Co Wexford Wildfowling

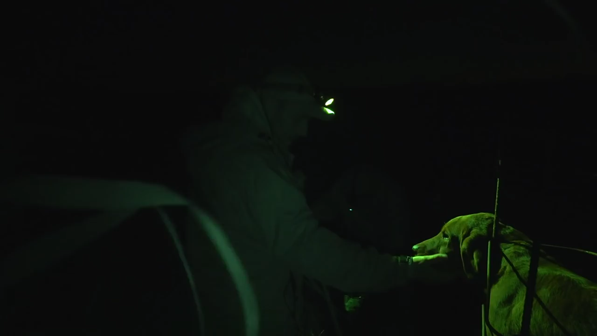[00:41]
The beginning of September is, I admit, a little early in the season for wildfowling.
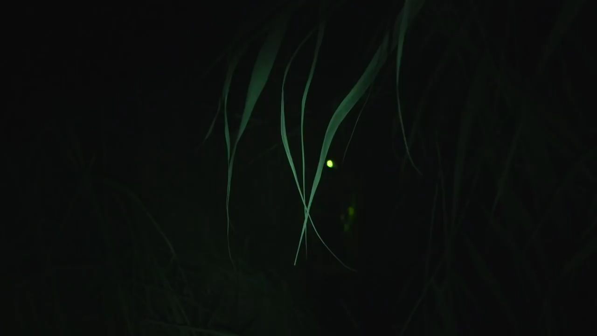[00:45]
It's definitely a little too early for this abuse on the nostrils, wading out to our hide.
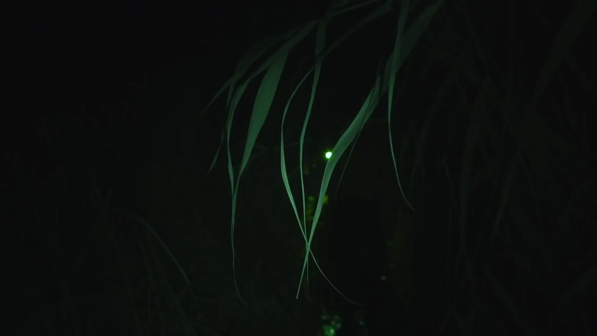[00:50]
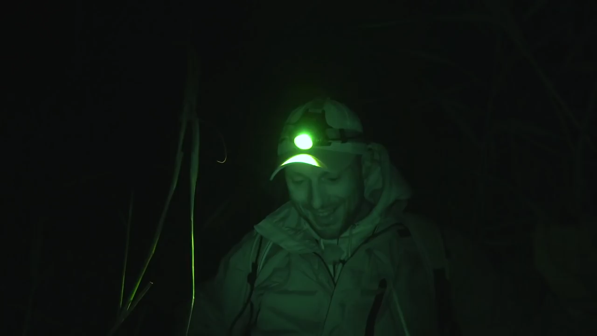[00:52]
I'm not sure which is worse, but we have to wade out through this Phragmitis and it's pretty stinky in here, but we get out to clean water in about 30 yards
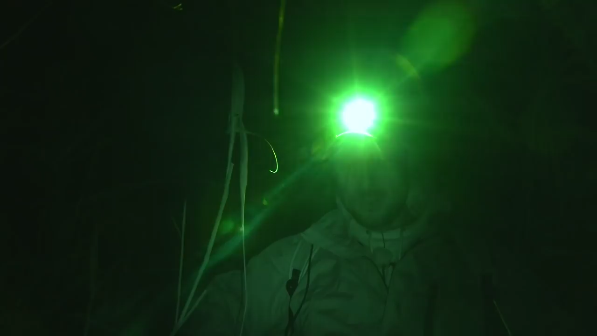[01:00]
and then we wade around to a hide. As I said, it's very early in the season, so we won't see much today,
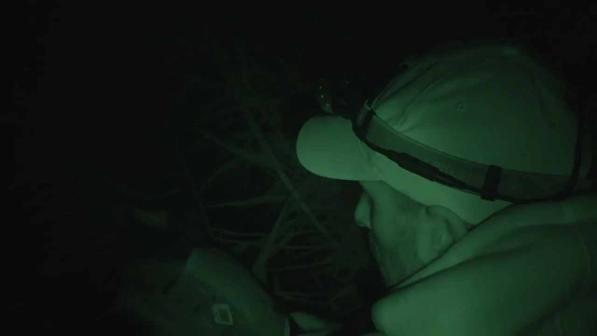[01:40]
These are Flambeau U-Vision decoys from Enforcer decoys.
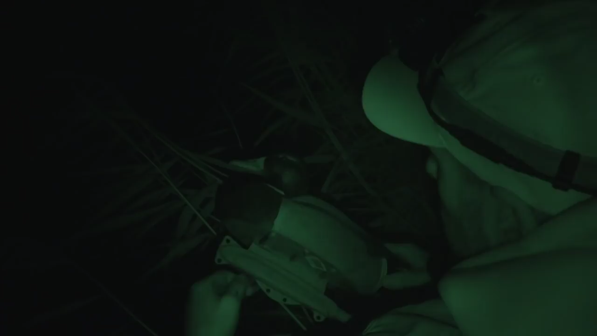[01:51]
Enforcer are releasing their own line of decoys later this year, but they sent me these. These U-Vision are quite unique. They have ultraviolet paint patches on them,
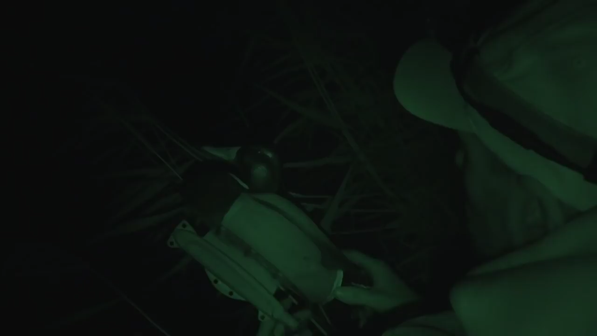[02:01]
and apparently ducks see ultraviolet first, so these give off the U-V signature